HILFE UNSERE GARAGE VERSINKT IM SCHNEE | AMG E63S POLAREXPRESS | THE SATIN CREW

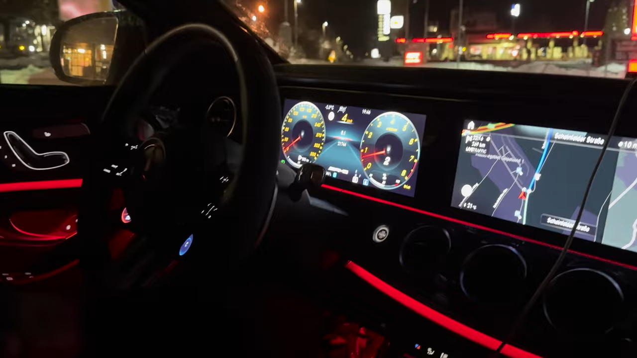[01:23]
Die Leute fragen ja mal, was wir machen. Das ist unser Industriegebiet hier, deswegen dürfen wir das. Ach so, ja, genau. Wir essen jetzt noch mal schnell was, denn wir wissen wirklich nicht, was uns erwartet.
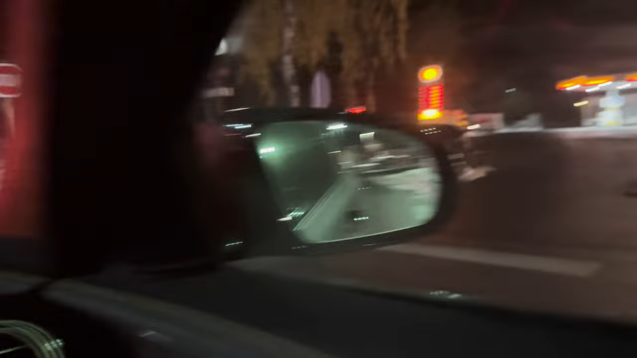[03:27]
Ach guck mal, da ist Louis' Zweitgeschäft.
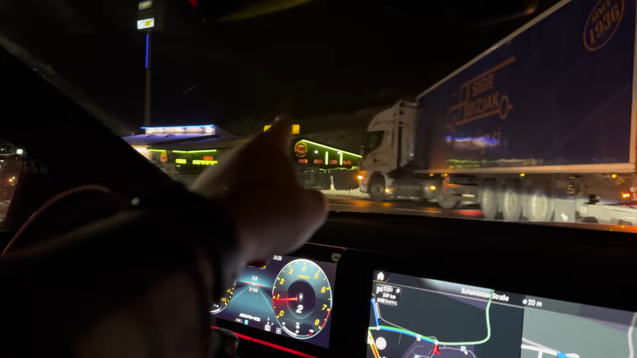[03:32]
Da vorne, da. Da arbeitet er auch immer.
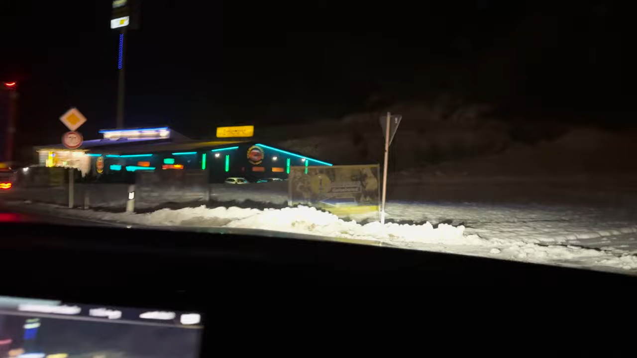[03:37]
Ja, ja, stimmt.
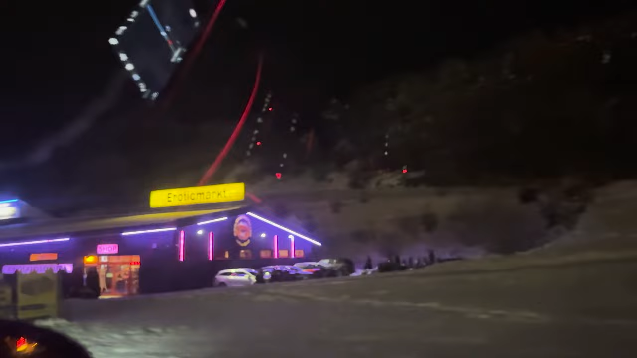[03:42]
Ich glaube, das ist ganz weiter bei uns. Verlinken wir schon, vielleicht kriegen wir ein gratis Paket. Ich bin enttäuscht, wollte ich nur mal kurz sagen. Ist jetzt zu wenig Schnee.
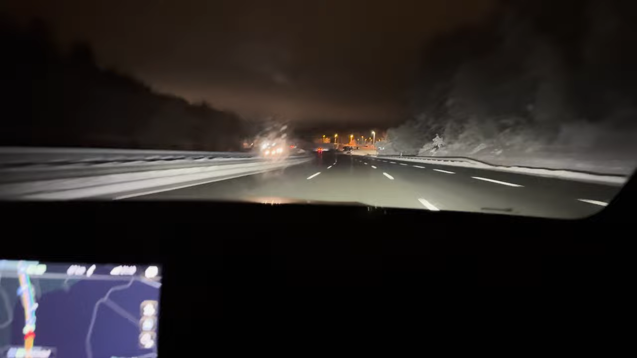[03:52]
Also deutlich. Ich weiß gar nicht, was die ganzen News und so wollen. Jetzt hier gar nichts. Okay, ein bisschen was am Rand, aber viel Schnee ist das definitiv nicht. Deswegen werden wir es herausfinden. Wir haben noch ein paar Kilometer vor uns. Also es ist schon links und rechts eine Menge Schnee,
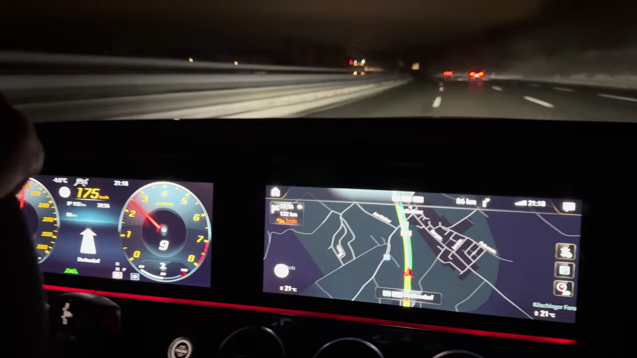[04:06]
aber eben die Straßen sind sehr gut geräumt. Ja, also perfekt eigentlich. Wie im Sommer hier. Und die sehen mich gleich wieder raus. Ja. Gar kein Problem. Wir haben eine positive Entwicklung, es fängt an zu weihnachteln. Und das ist ein Wort. Weihnachteln ist ein Wort für mich. Definitiv. Es wird schöner, E63 läuft immer noch wie auf Schienen, definitiv besser als die Deutsche Bahn heute, denn die fährt gar nicht. Richtig? Ja, so wie wir gehört haben, aber es ist ja bisher alles handelbar.
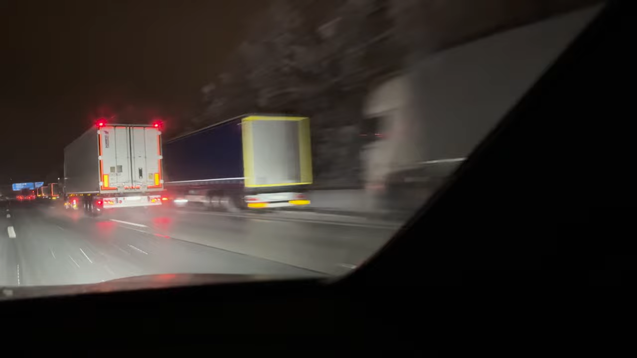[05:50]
Ah, das heißt, sie haben den ersten Advent im LKW. Ja. Und stehen hier alle LKW für LKW für LKW. Ja, er da vorne sucht gerade wahrscheinlich noch, wo er halten kann. Er muss jetzt auch runter, weil wir jetzt mittlerweile 22 Uhr, er muss jetzt runter. Sinn ist das. Vor allem, wenn das Ding da in der Kurve ins Rutschen gerät, dann ist das vorbei. Sehr unangenehm, kann ich nur sagen. Ich habe das ja auch schon mal gehabt mit Haki.